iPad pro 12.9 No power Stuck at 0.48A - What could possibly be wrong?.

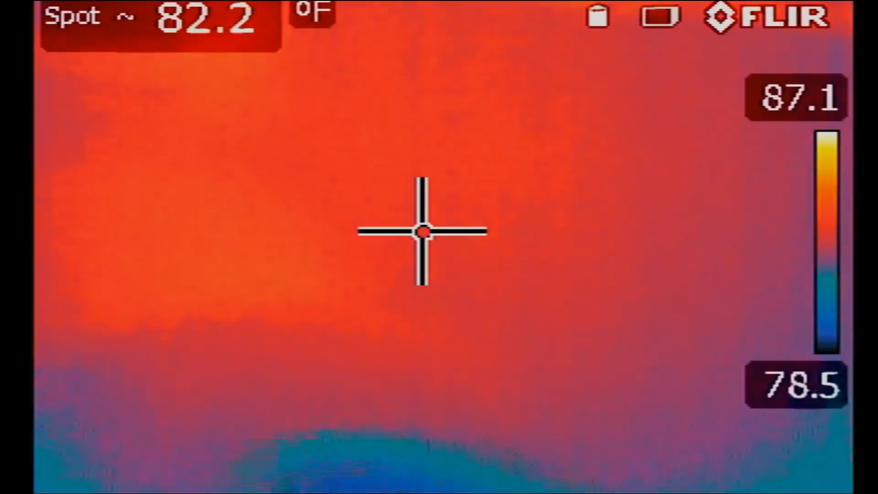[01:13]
On screen: spot 82.2°F
the thermal cam will give us a very good indication of where we may have a short if in fact we do have a short okay so this is the board right here
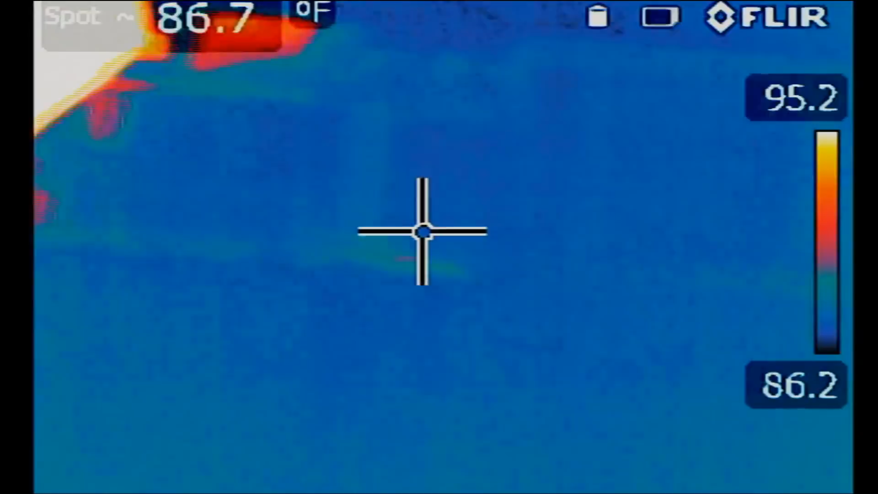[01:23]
On screen: spot 86.7°F
let me plug the charging cable
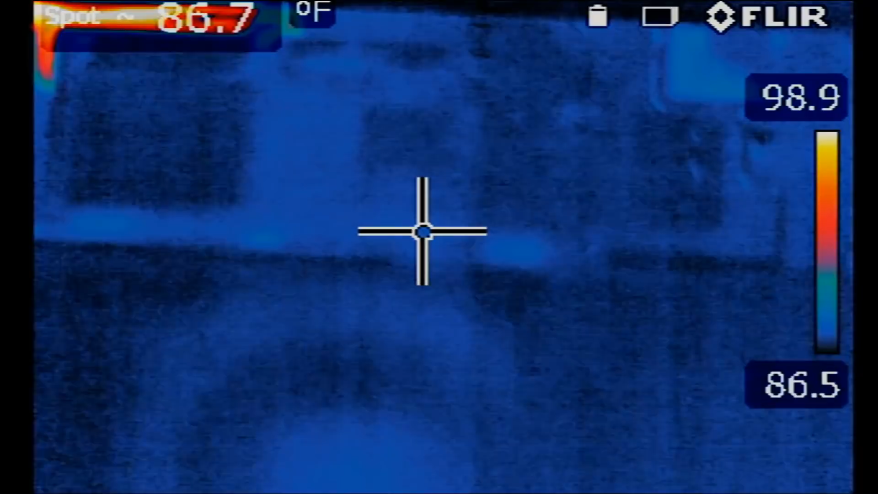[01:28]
On screen: spot 86.7°F
and look at this look at this as soon as i plug the power cable
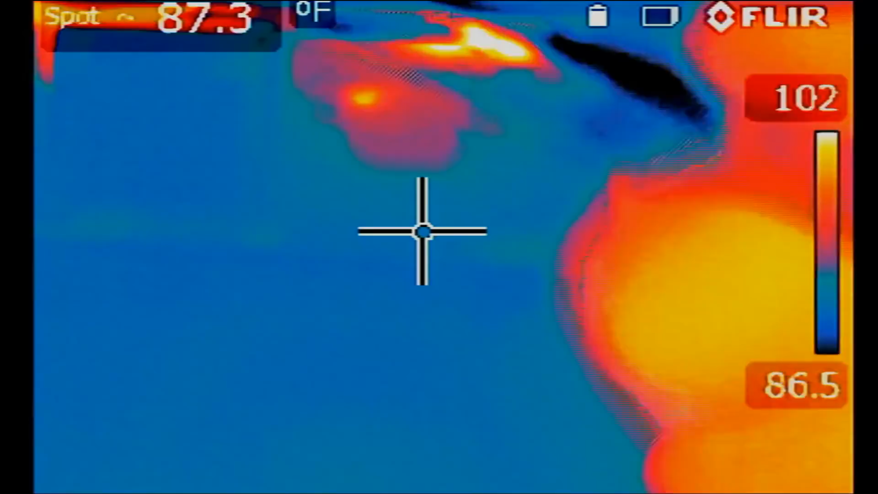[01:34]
On screen: spot 87.3°F
the first component that heated up is this one here let's try this again
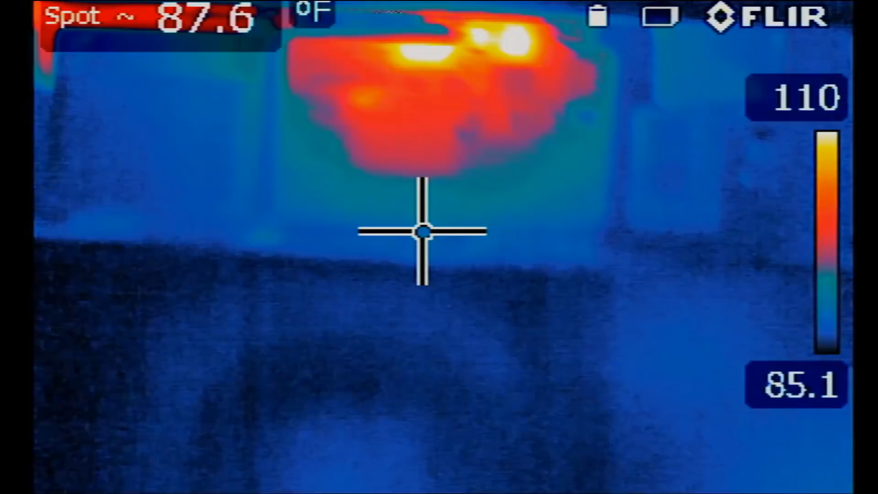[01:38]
On screen: spot 87.6°F
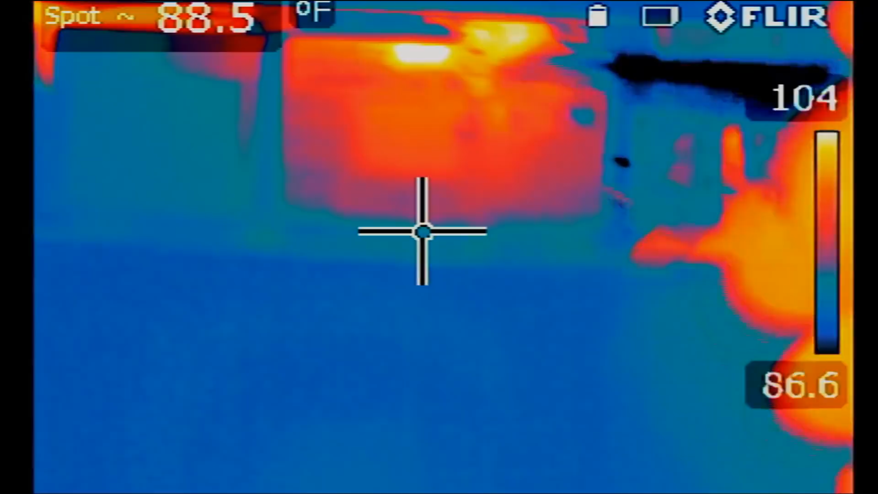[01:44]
On screen: spot 88.5°F
okay i disconnected power it's going to cool down and then let's apply power again somewhere here something here shorted out look
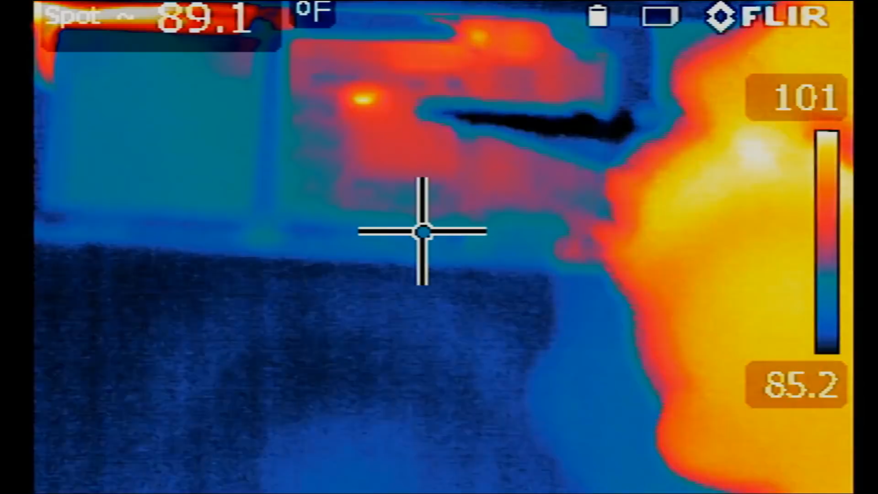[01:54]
On screen: spot 89.1°F
the first thing that shorted out is this component here this one here